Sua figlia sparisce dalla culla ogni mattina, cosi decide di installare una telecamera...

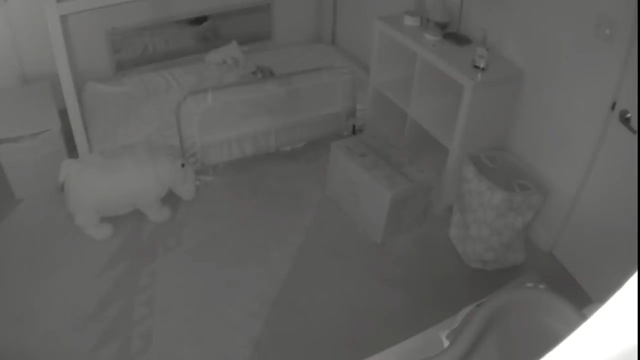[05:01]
Ogni mattina verso le 6 circa la porta della stanza di Chloe veniva aperta perché non era chiusa chiave. Così i cani entravano molto emozionati, andavano a farle le coccole e le leccavano il volto finché non si svegliava.
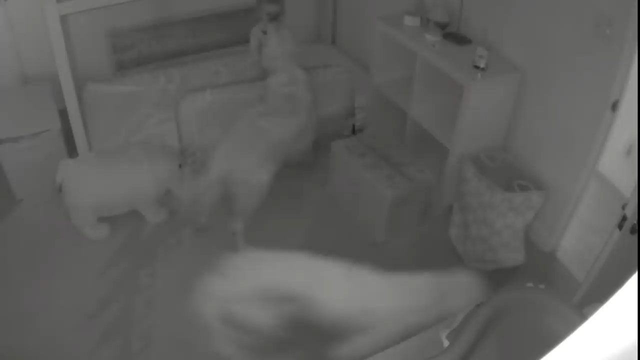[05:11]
Ormai con la porta aperta Chloe se ne andava via come se niente fosse e giocava con gli animali. Finché ovviamente i genitori preoccupati non si svegliavano e cercavano di capire la situazione. Insomma queste fughe notturne hanno una spiegazione ora e Chris e Nina dormono più tranquilli chiudendo la porta chiave per sicurezza. Si vede comunque che i cani le vogliono un mondo di bene a quella bambina.